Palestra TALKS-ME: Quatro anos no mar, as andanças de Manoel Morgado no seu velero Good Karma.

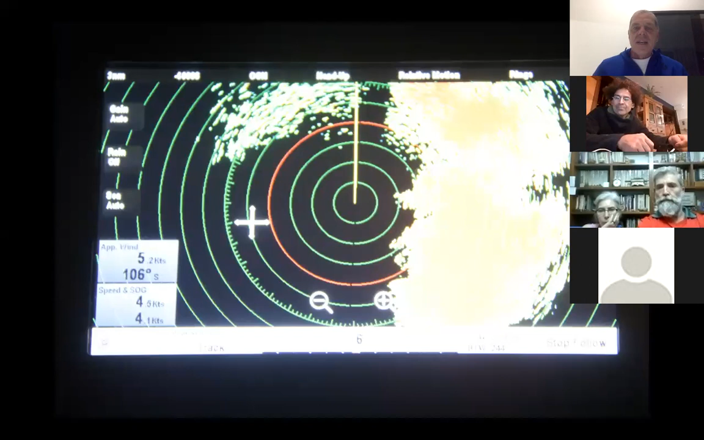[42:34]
Só que tem o outro lado da história também, né? Tem o lado do perrengue e o radar, o que ele está mostrando aí. O radar serve para algumas coisas, né? Serve para você se orientar em relação à costa, caso você não tenha visibilidade. Mas muito mais do que isso, até, ele serve para você ver tempestades que estão chegando. E toda essa mancha que a gente vê aí no radar é uma tempestade.